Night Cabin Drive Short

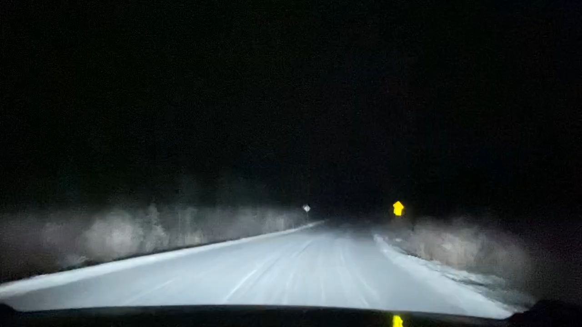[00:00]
I haven't done a video in a while I'm going to check in here now that I've got the entirety of the lights set up all figured out on the Bronco So we have low beam and high beam Nothing fancy there, still the factory signature lighting Down low we have the Diode SS3 Max's and a nice fog